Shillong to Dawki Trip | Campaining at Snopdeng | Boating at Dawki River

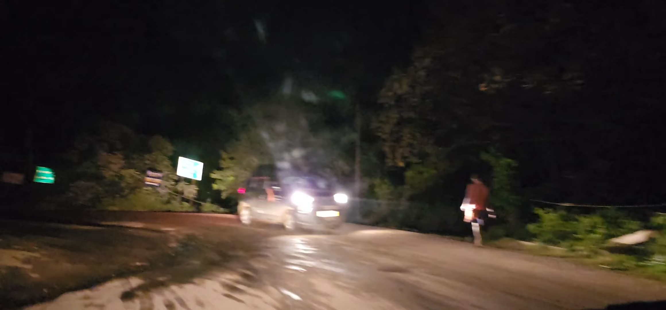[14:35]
এতিয়া গৈ আছোঁ স্নপডেং এইফালে চিধা যায় বাংলাদেশ
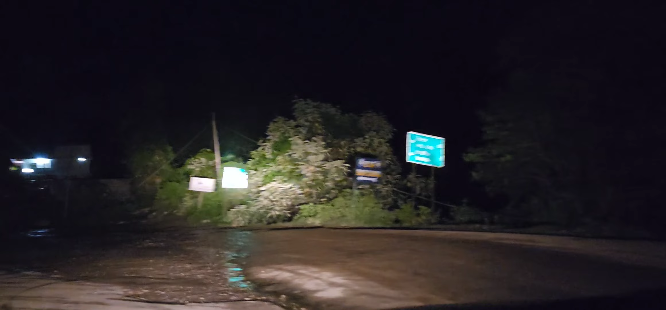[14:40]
বৰ্ডাৰ বাওঁফালে এইটো ৰাস্তা যোৱাই যাব পাৰি এতিয়া আমি স্নপডেঙত থাকিমগৈ আজি
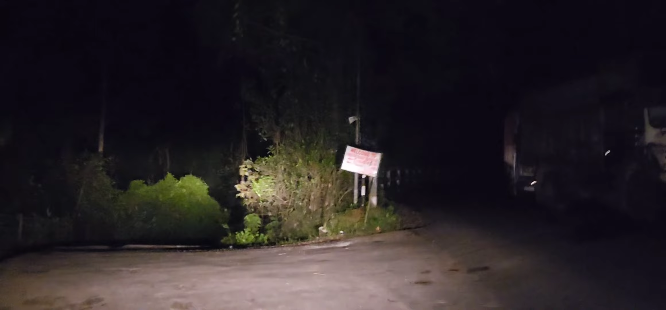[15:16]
এটা রাস্তা কেনে কোন জানো ফার্স্ট টাইম গৈ আছো তো এফালে যাই